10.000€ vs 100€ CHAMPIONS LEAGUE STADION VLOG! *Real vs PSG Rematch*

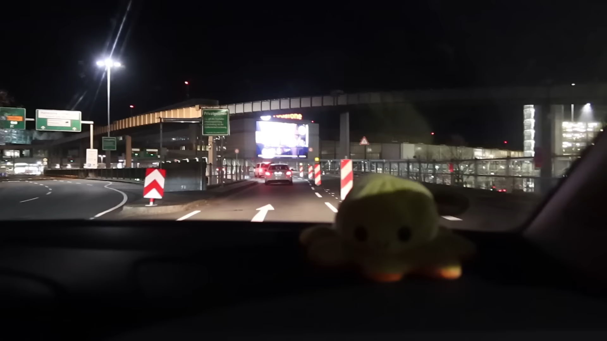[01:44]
Wir sind am Flughafen, noch vor 6 Uhr. Ach du Schande. Bruder, we made it. Wir haben uns noch kurz verfahren, aber wir sind jetzt beim Flughafen.